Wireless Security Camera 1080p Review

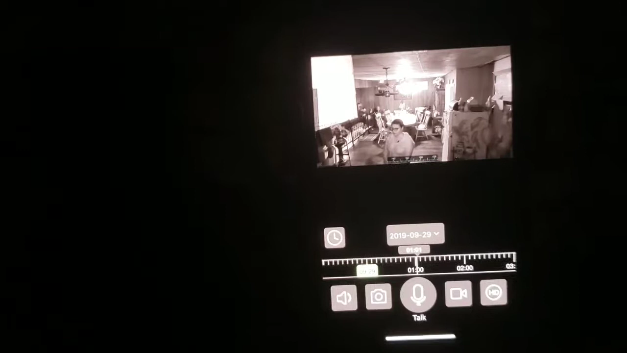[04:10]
Bye. And so that's how you can talk to somebody.
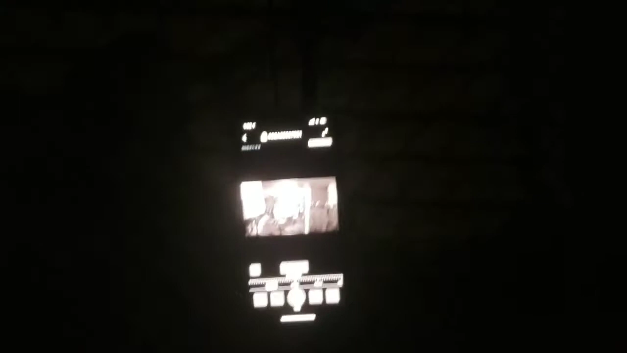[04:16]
You should be able to hear them on the microphone.
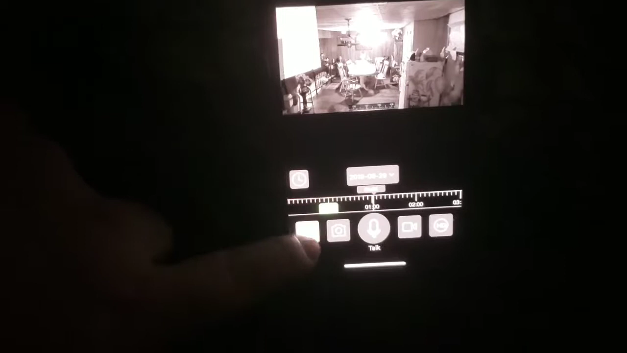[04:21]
We do have our mute button, so you can't hear them.
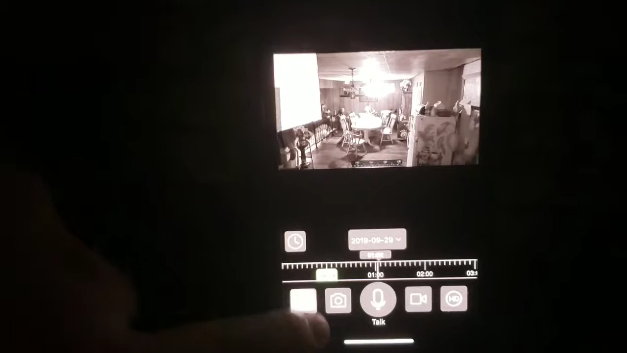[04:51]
You can take a photo. This is your talk, and this is your video. So we're going to take a video right now, and I'm going to tell her to get back. Hey, Beatrice, get back where everybody can see you and wave.
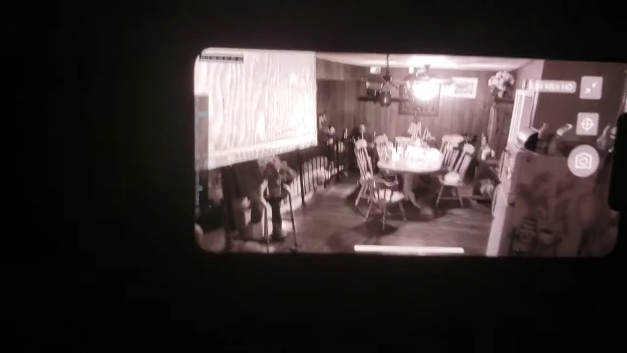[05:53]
The camera does work. We are connected to the Wi-Fi right now.
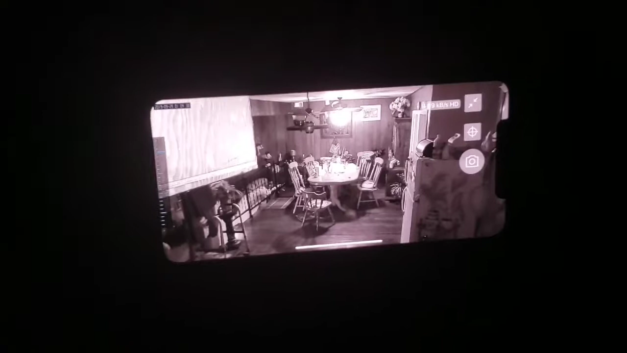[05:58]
Okay, so we just tested it out.